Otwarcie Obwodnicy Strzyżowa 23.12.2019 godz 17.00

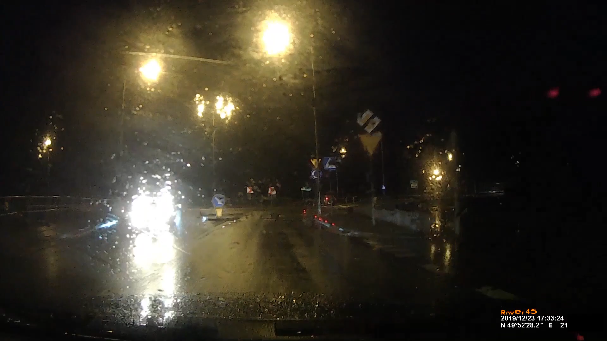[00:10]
Faktycznie, otwarty jest. Padła już nie ma. Tego wskazy zjęte. Zapory tak samo.
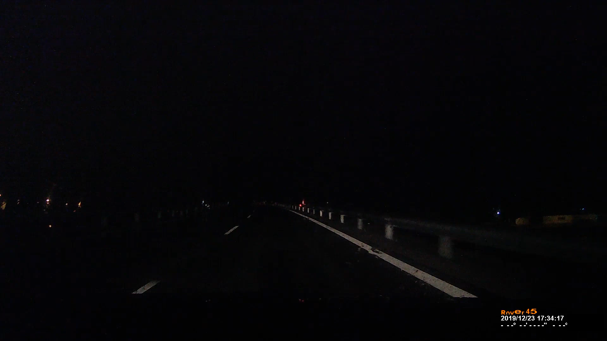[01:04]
Asfaltu, żeby dojechać do niej. Na lewo.
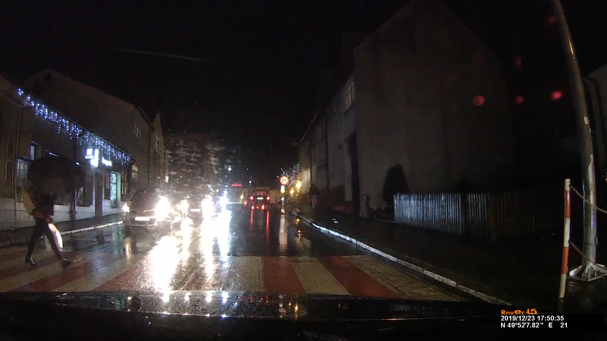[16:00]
To jeszcze te osiedlenia nawet na przejściu tam pieszych jeszcze nie są aktywne, ale już też postawione. Także też chwała za to.